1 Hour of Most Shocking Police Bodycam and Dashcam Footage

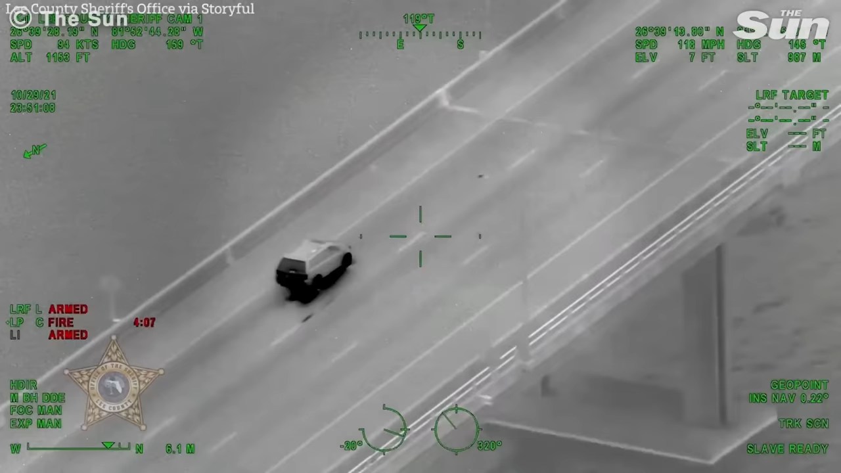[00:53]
Suspects can go to great lengths to avoid arrest, and we've all seen their escape devolve into high-speed police chases. This guy is no different, as he dramatically races through the freeway after a traffic stop. It's single forward on the bridge.
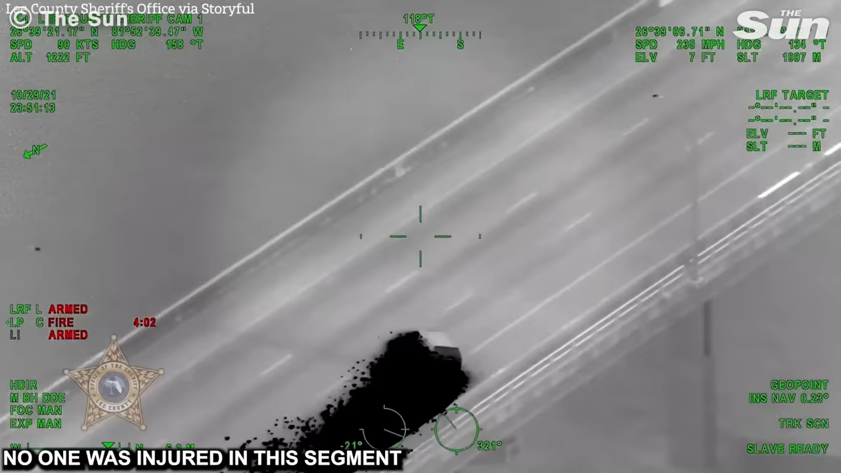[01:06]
It's crashing on the bridge right now. 3048. Lee County, it just crashed on the bridge.
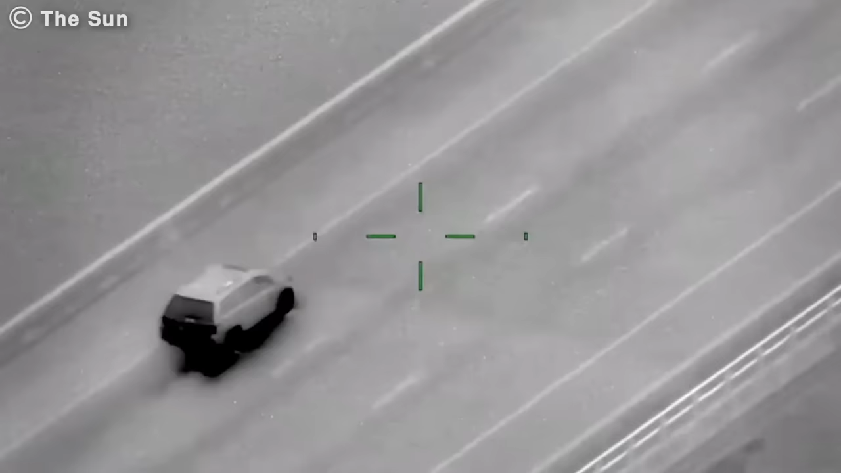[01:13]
The police are fully prepared, though, catching the suspect off guard with their road spikes and making him crash into the side of the bridge. What they don't realize, however, is the fact that this guy will do anything to escape the clutches of the law.
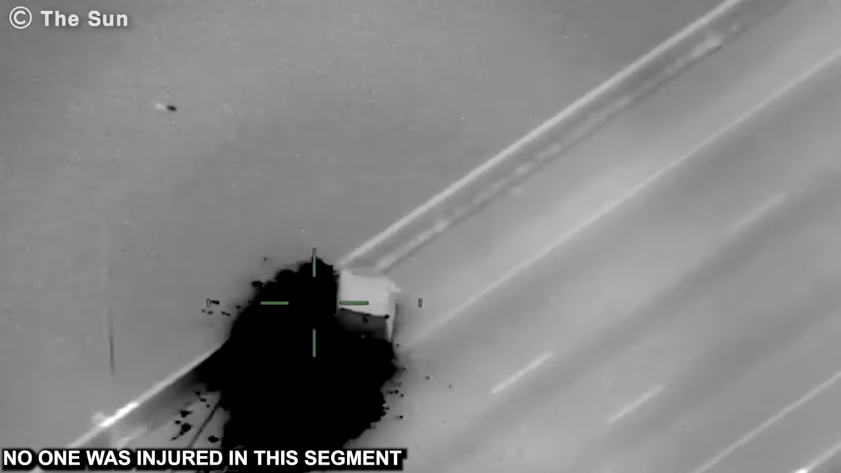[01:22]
It's on the top of the bridge right now. He's running right now.
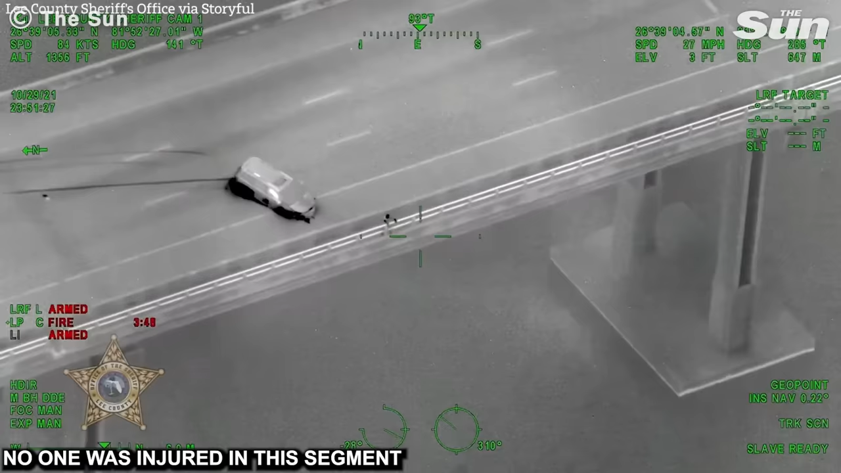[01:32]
Looks like he might... He's like trying to hop off the bridge right now. In an audacious attempt to flee, the suspect jumps off the bridge into the river underneath.
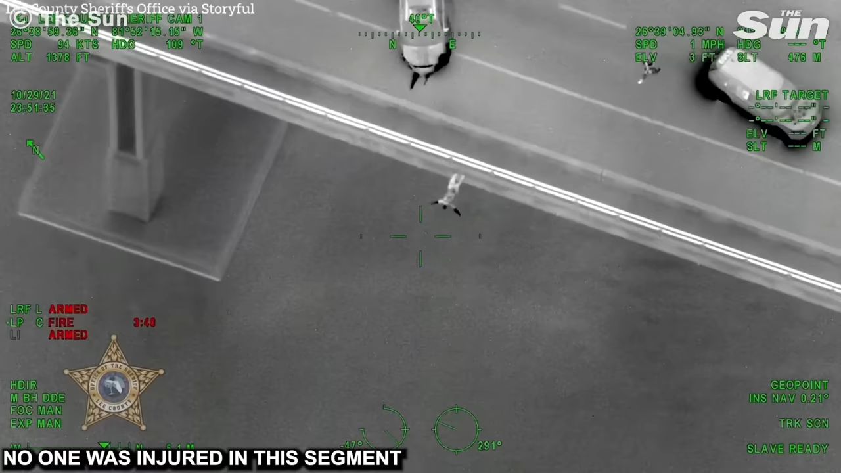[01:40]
This is a massive drop, and he's probably going to be sore for weeks. But hey, anything for freedom, right? He's standing on the foot of the bridge. And he just jumped off the bridge.
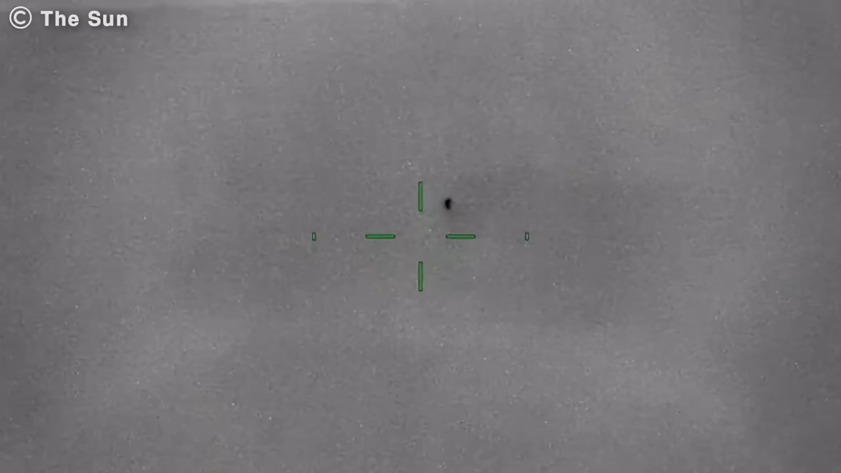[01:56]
Well, turns out jumping from a bridge and swimming through a river isn't that easy after all,
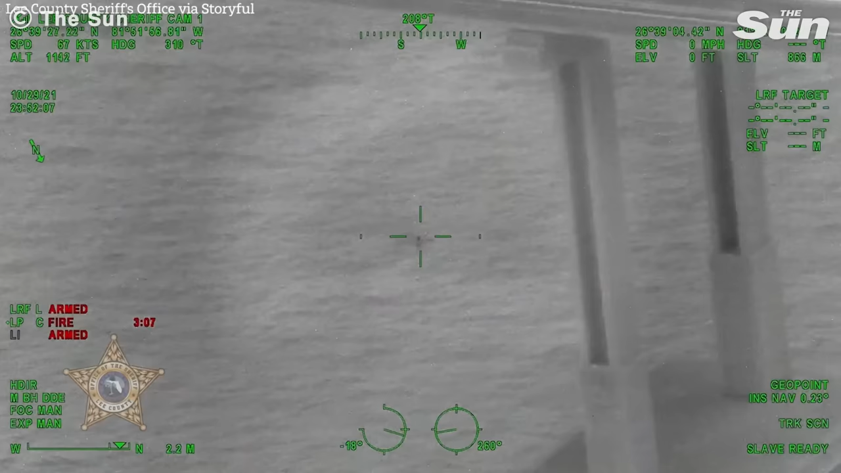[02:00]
because our suspect finds himself stranded in the middle with nowhere left to go.
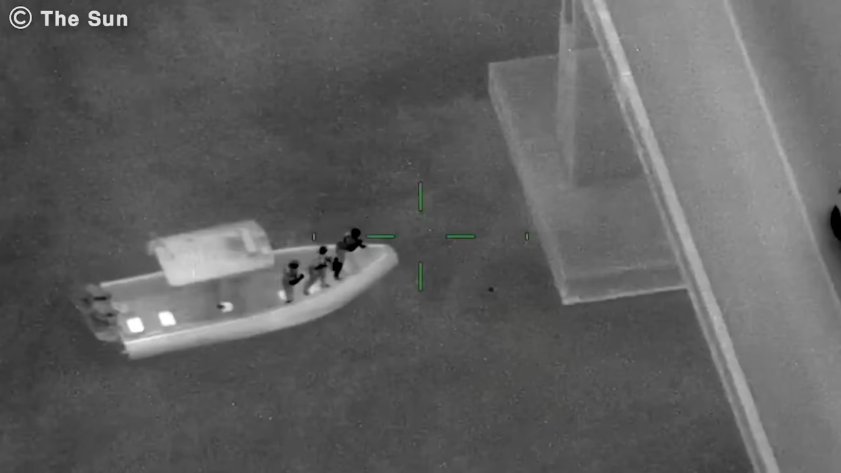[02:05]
And before you know it, he's being rescued and arrested by officers on a police boat.
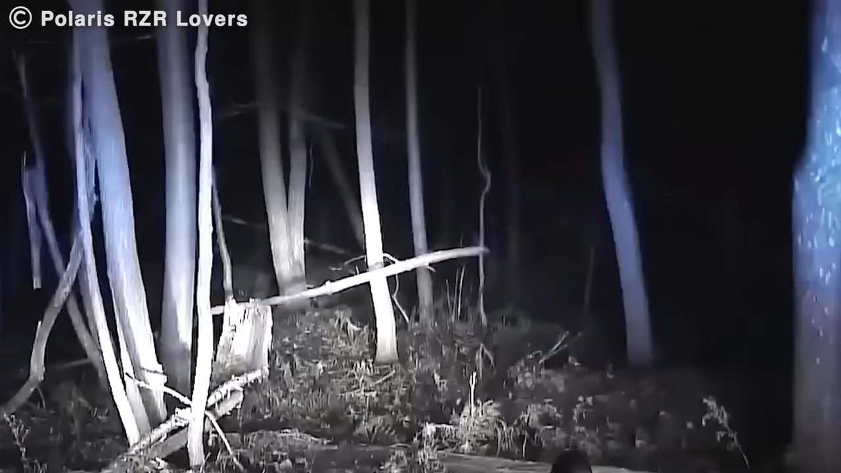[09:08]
Sure, the officers try to rush into the woods on foot, but if they can't catch the suspects in their patrol vehicle, there's no chance they can do it while running.
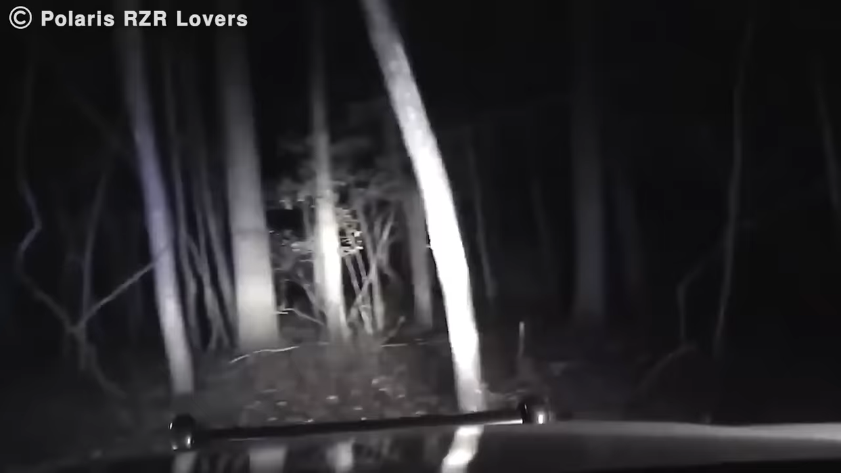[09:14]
So after a few minutes of following tracks, the police eventually had to give up the chase.
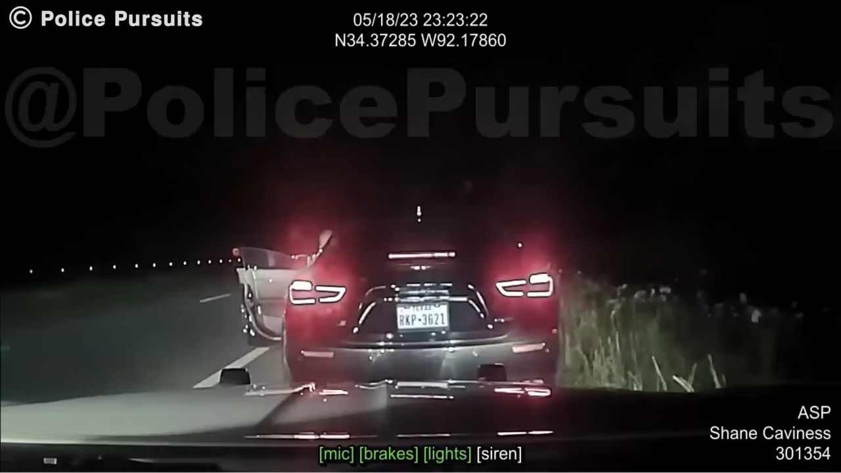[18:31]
It's an intense chase as the officer tries to catch up with the suspect. But even though he was acting shifty earlier, the suspect seems to have full control over his car,
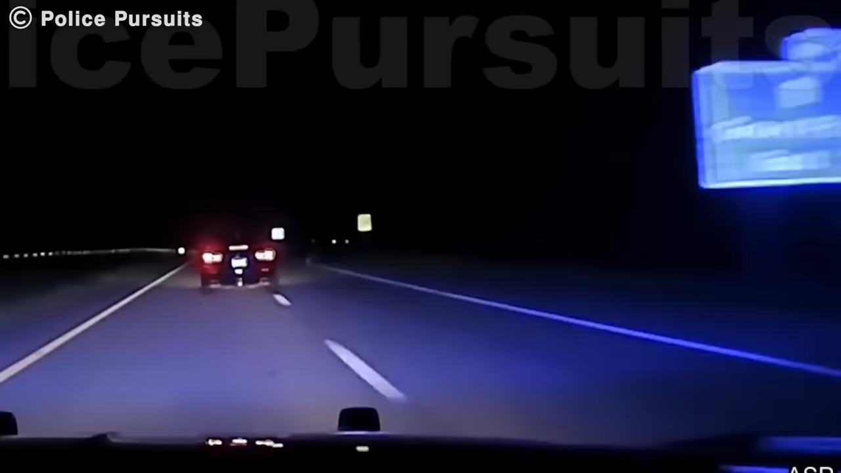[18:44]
making a quick turn to merge onto the exit ramp at incredibly high speeds. Sure, the police officer follows him through that one turn, but there's no stopping this guy.
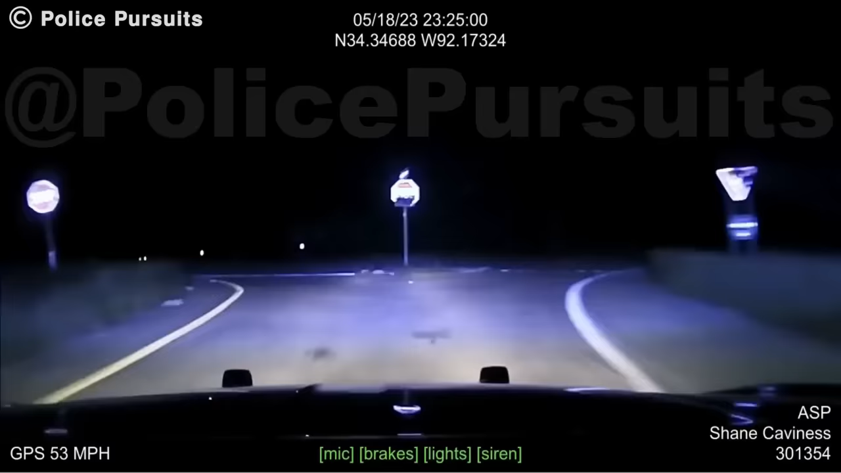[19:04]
He's extremely quick, and even a slight contact could be devastating. So, when he does another quick turn off the road, the officer has no choice but to give up.
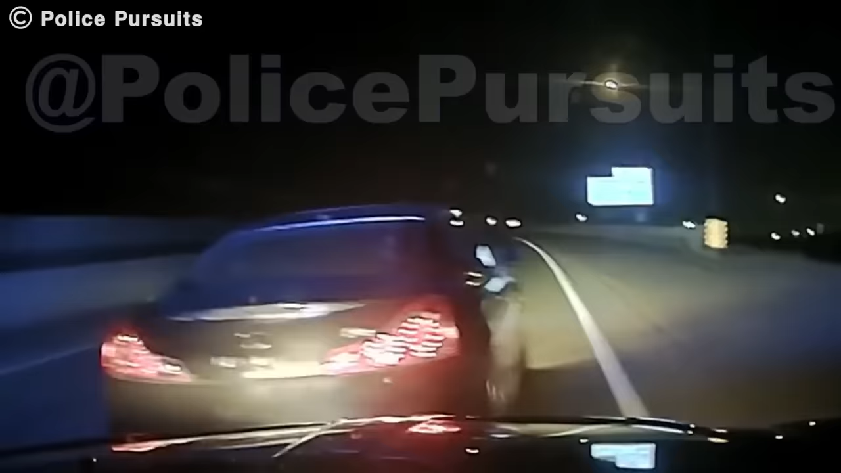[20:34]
But things are about to get crazier as the suspect reaches speeds of over 150 miles per hour, 240 kilometers per hour, to get away. He's turning around in the road. 1037. Red light. The reckless driver weaves through the interstate traffic, almost causing massive crashes, and he's willing to go to any length to get out of this situation. However, speed alone isn't enough for him to escape here.